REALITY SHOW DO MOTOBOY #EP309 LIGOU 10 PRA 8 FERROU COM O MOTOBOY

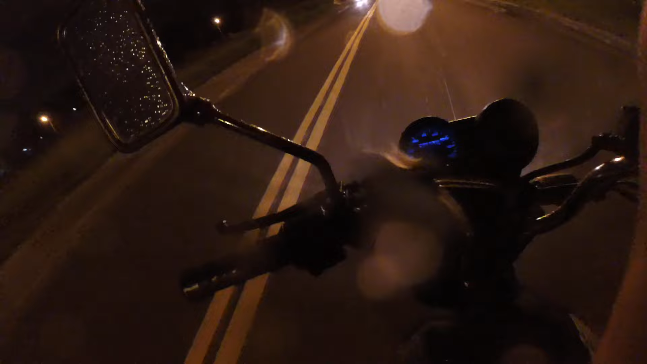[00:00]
meu cachorro, começando mais um reality show do motoboy. Pensa num cara que tá puto, tá pistola. Ligaram no piloto 10 para as 8 pedindo coxinha.
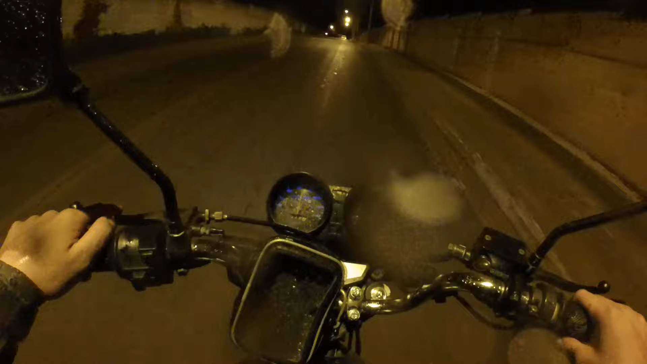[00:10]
Sacanagem com o motoboy, né? Duas entreguinhas ainda, 10 para as 8, até fazer o salgado, já é mais de 8 horas. Nossa, e para viu dar, começou a chover.
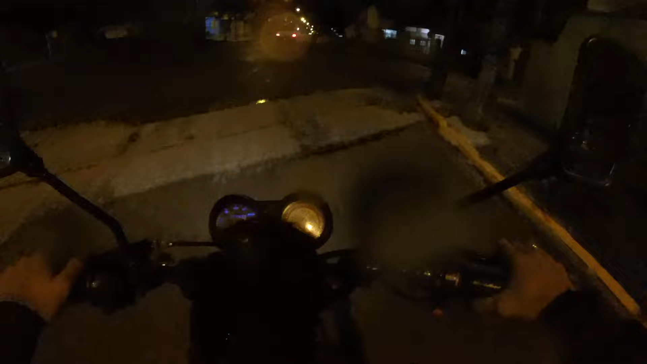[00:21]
Fodeu com o motoboy hoje, hein? O motoboy era o cineminha com a gata hoje, morreu.
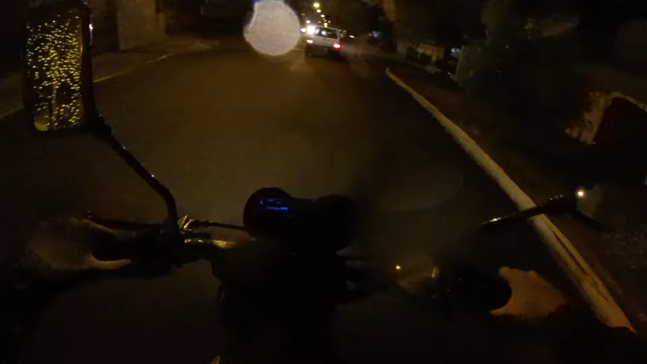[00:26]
Vou chegar atrasado. Hungria, Hungria é essa aqui, porra. É essa aqui, né?
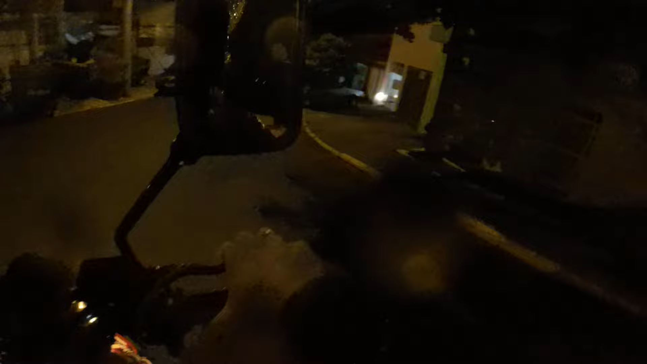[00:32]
Tô na dúvida. Passei essa daqui já. É essa daqui mesmo. Número 60.
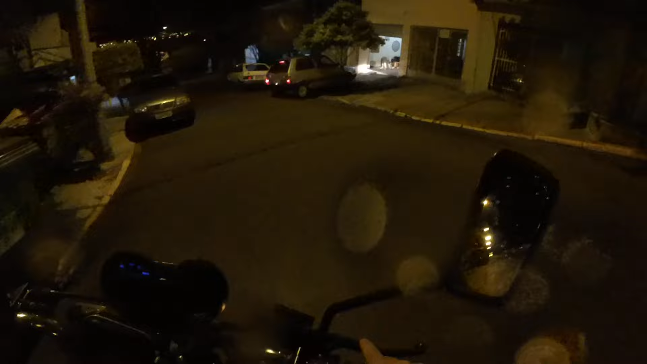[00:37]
Tô na dúvida agora. Mas acho que é essa aqui mesmo, Hungria.
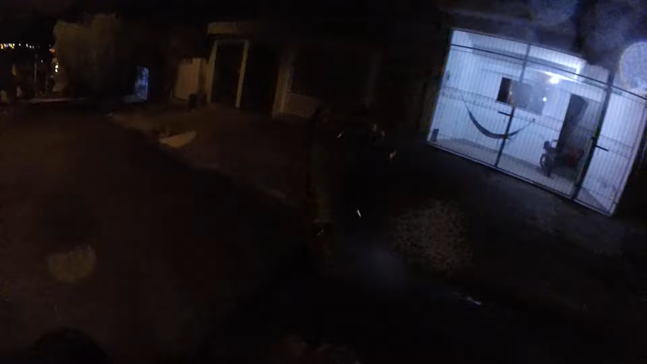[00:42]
Noruega. Não, acho que é mais pra baixo, parça. Não é essa não, cachorro. Acho que é mais uma pra baixo.
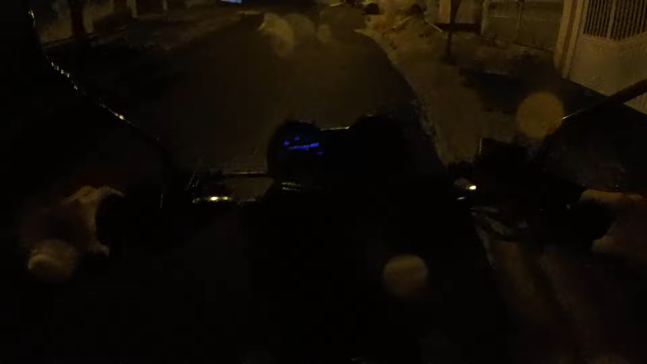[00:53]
Deixa eu pensar aqui. Noruega, pá. Será que é essa ou não é? Puta, eu tô perdido aqui, cachorro. É aquela mesmo. Romênia. É aquela mesmo. Pra ajudar, fico perdidinho nas entregas ainda. Mas ali, ó, a placa ali, pô. Hungria, aqui mesmo, caralho. O motoboy tá moscando.
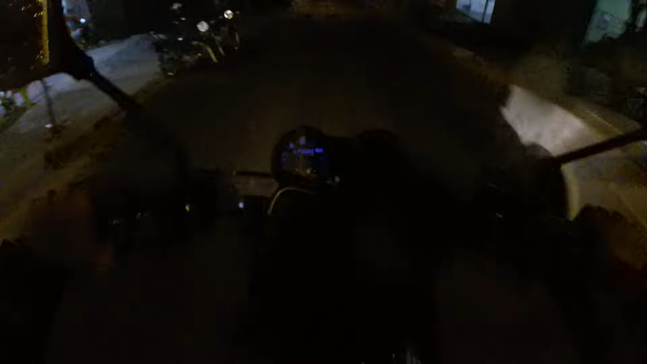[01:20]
Nossa, tá chuviscando, é foda, hein, mano. Número 60, Hungria. Depois tem outra lá na Valparaíso, lá no Marília ainda. Vixe, vixe, vixe. Pra foder com o motoboy mesmo, hein. Número 60, qual que é? É aqui. Acelerar logo pra vir logo.
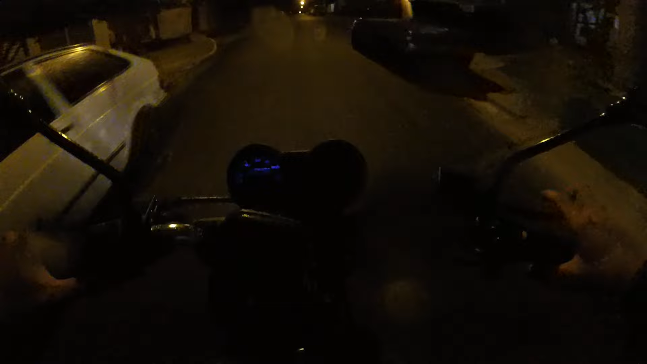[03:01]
Pega a avenidinha ali. Enrola o cabo e saiu lá. Bora que bora que bora. Nessa chuva escadinha que tá dando é foda, mano. Ainda bem que tá assim. Imagina se tivesse mais forte. E uma mano do skate aí, tio. Tá moscando não, parceiro, senão né, atropela sem querer, querendo. Lógico que né, não quer atropelar, né, mas se fechar nós...